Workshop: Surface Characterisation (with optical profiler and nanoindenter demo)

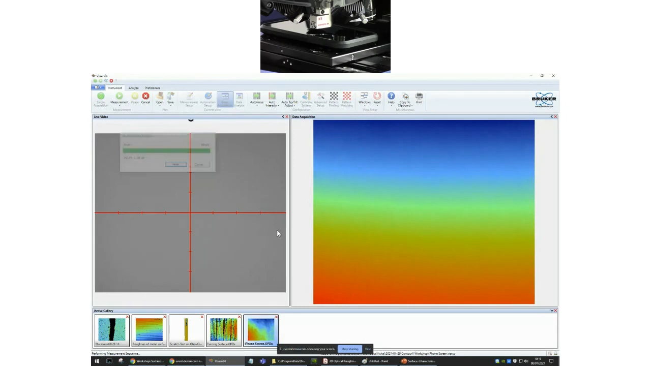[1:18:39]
And we will see what the surface looks like. There you go. So this is the surface. And actually, unfortunately, all of you are completely completely wrong.
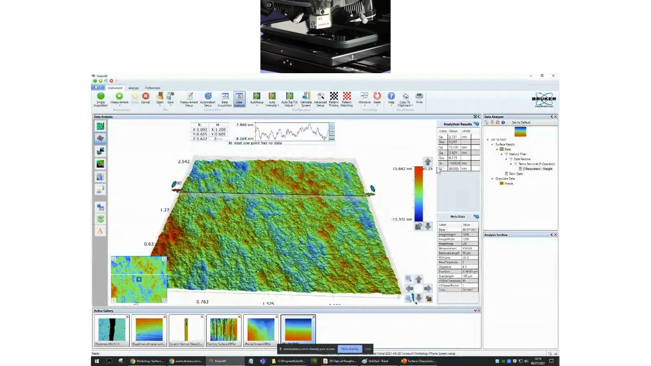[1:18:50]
So the roughness here is actually less than 3 nanometers. And this is one point I want to make. We had a question at the start of the workshop where we had a user ask,
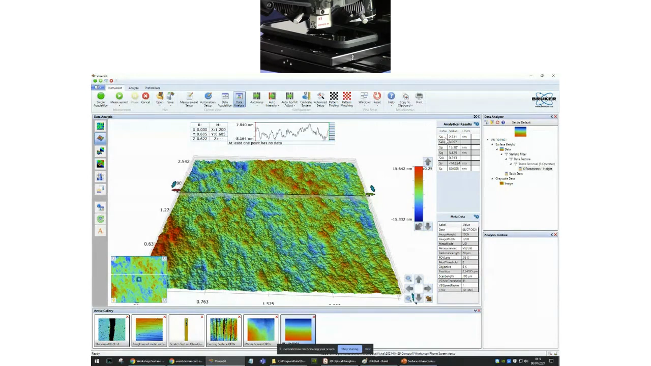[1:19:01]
when you do roughness measurements, the profile, so this is my amazing paint skills. So depending on how you measure the profile, the value can be very different.
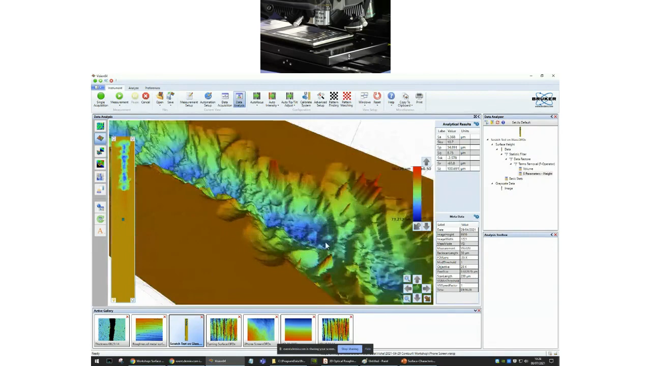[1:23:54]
And this is what you're seeing here. And actually, Sam showed some examples of this earlier on, albeit with a different technique as they were measuring here. But yeah, you can see exactly what this looks like. So a useful analysis in here would be to, let's say, measure the depth here, measure the volume.